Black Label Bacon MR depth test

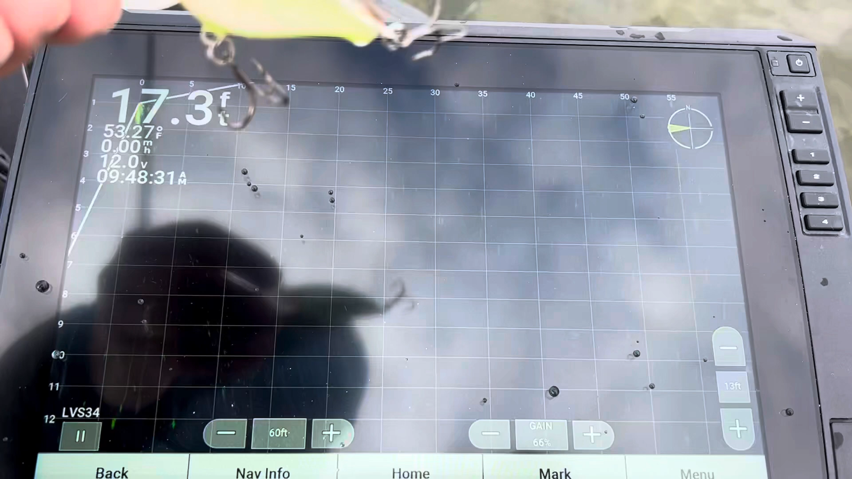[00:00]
On screen: depth 17.3 ft, water 53.27°F
This is the Bacon MR on 12-pound test fluoro.
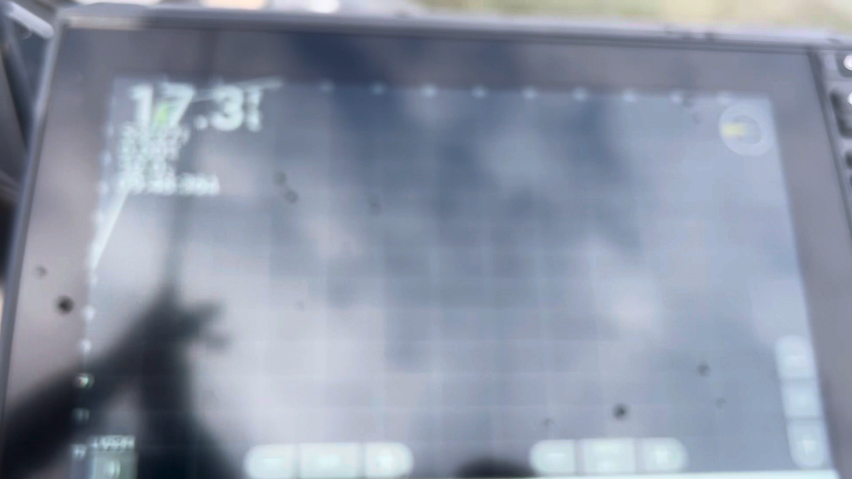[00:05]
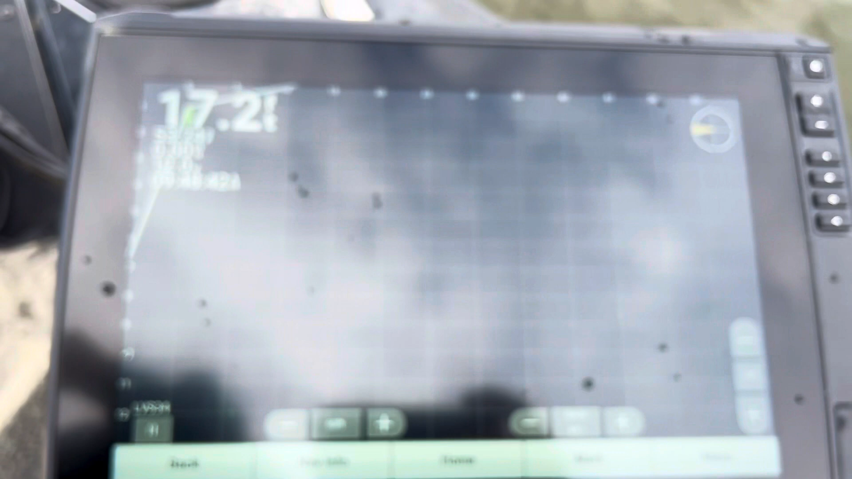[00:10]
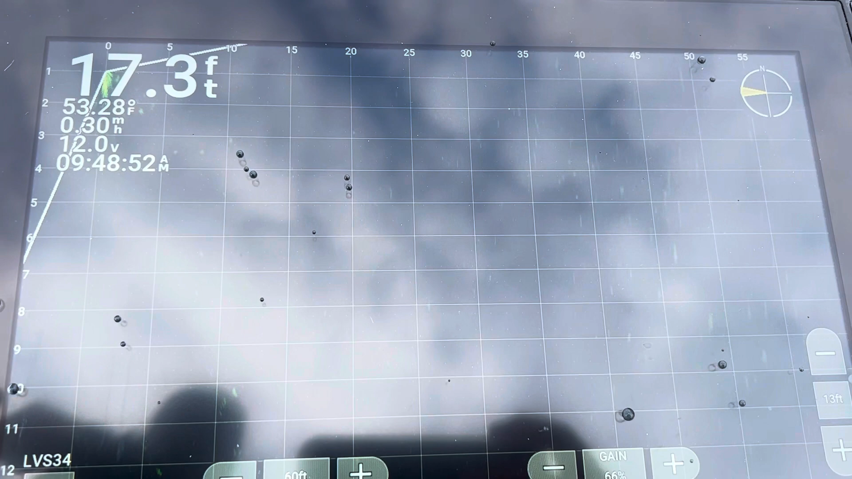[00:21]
On screen: depth 17.3 ft, water 53.28°F
There it comes right there. Right on that 9-foot line.